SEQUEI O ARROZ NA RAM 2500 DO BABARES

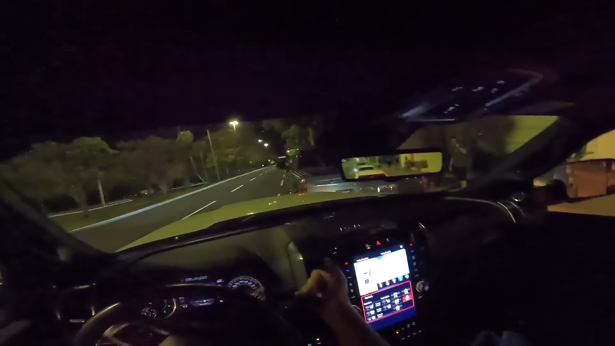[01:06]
Nossa que pá, é Olha tem Corning Lights
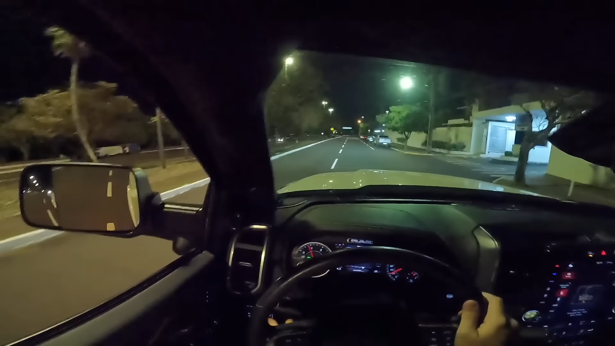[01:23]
Cara o barulho disso é louco hein Pô, a Baris vai sair de Passatão, depois eu vou perguntar pra ele o que ele achou
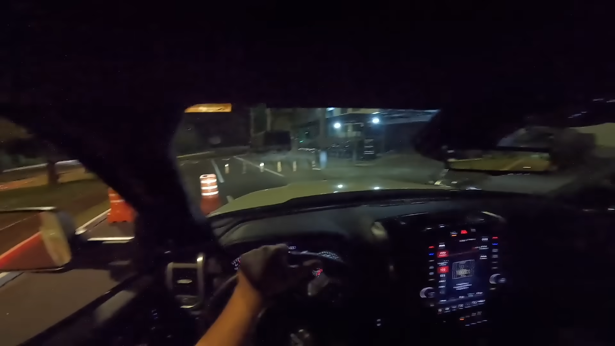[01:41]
Cara que trambolhão galera Achei que tinha levado o pône
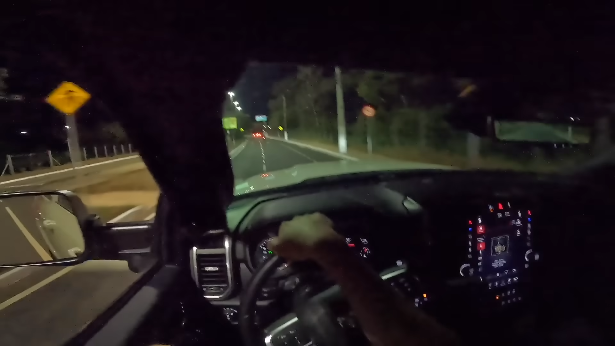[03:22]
E louça galera Retrovisor digital né Coisa louca essa caminhonete hein
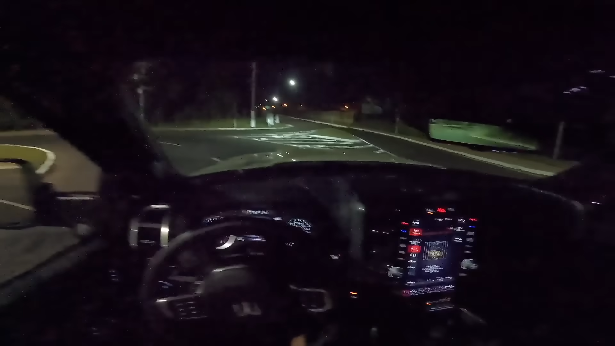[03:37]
Coisa louca cara Que caminhonete top velho E o controle ela desliga Vamos ver como é que é Vamos ver se ela desliga tudo Eu não sei como é que funciona Essa caminhonete Traction desativado Deixa eu ver se apertando e segurando Acontece alguma coisa não Vamos ver
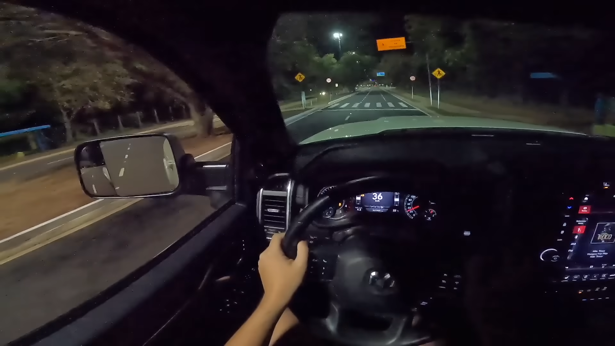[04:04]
Olha ela patina pneu Patina pneu pelo menos
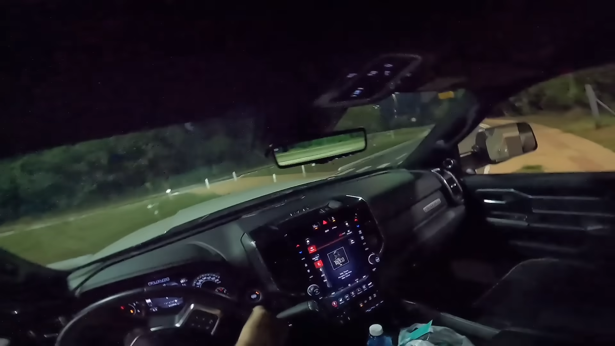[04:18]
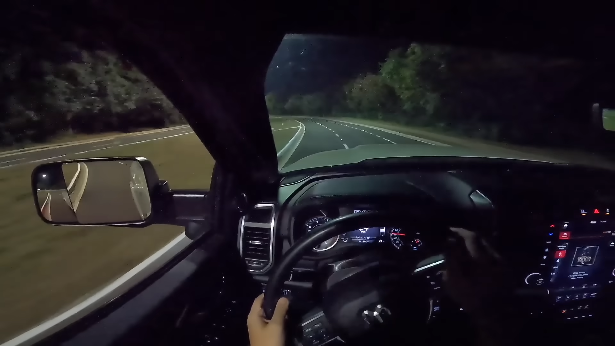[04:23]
E essa suspensão ficou top Galera Vocês não estão entendendo A caminhonete parece que está andando Num tapete mágico A caminhonete simplesmente parece que está andando Num tapete mágico
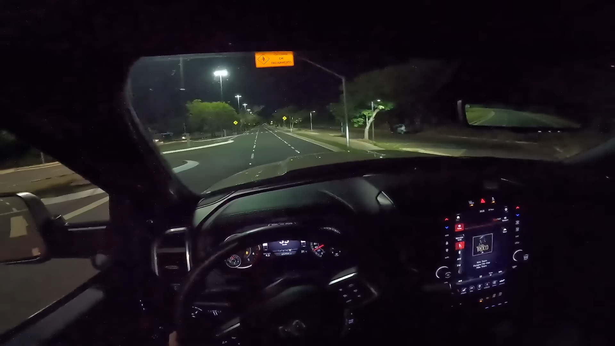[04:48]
Que tereza galera Vamos ver como é que ela é só saindo e dando pé fundo Tirei e pisei tudo E ela não solta a fumaça Essa aqui viu
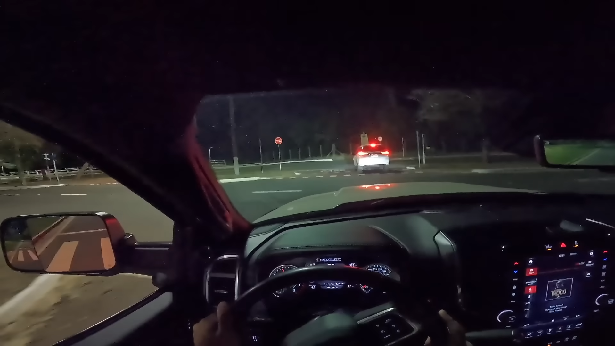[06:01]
Olha esse W4 fica pequena perto dela
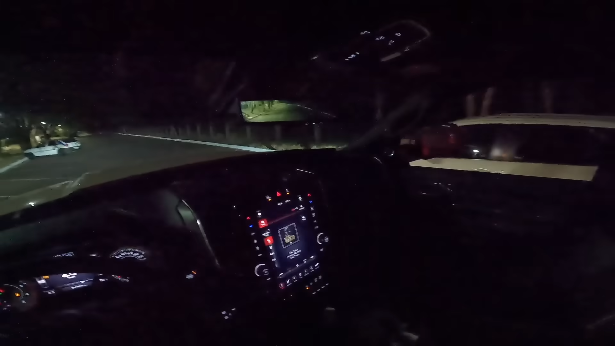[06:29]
e o motor funciona ele ancora
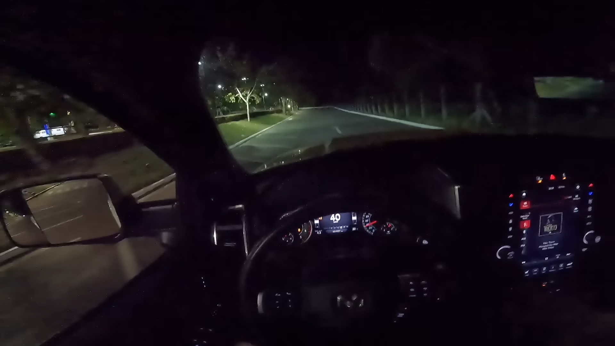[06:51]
caminhonete eu não tô nem precisando no freio olha como ele para você não precisa nem pisar no freio galera que top é um caminhãozão velho é uma máquina de extremo respeito entendeu nossa
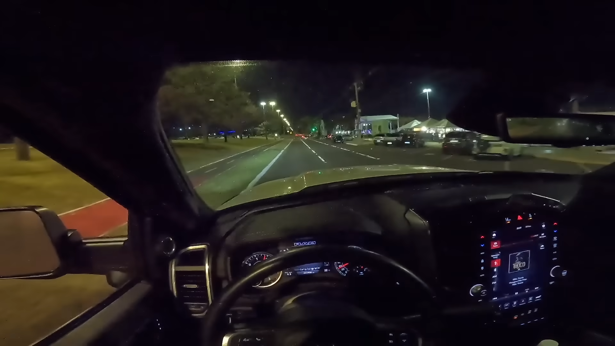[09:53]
e aí o fernandinho tá ali com a doge dele e o povo na cidade olha para nós será e aí a cidade rolando hein galera e esse retrovisor digital é top né e tem gente que não gostou eu gostei para caramba desse retrovisor digital